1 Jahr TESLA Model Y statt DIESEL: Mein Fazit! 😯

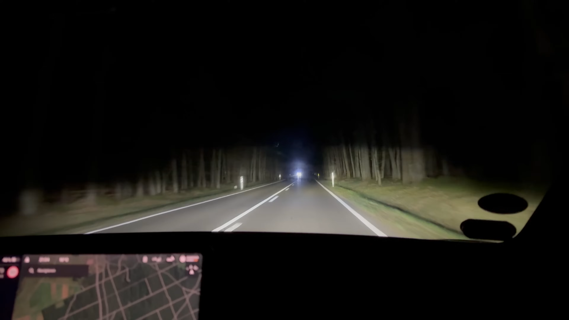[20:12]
Wir nutzen es täglich und gerade auf Landstraßen, wenn es dunkel ist, ist es einfach das Feature, weil man halt nicht immer den Gegenverkehr einfach blendet. Zwei Updates später hat das Model Y dann auch Kurvenlicht bekommen.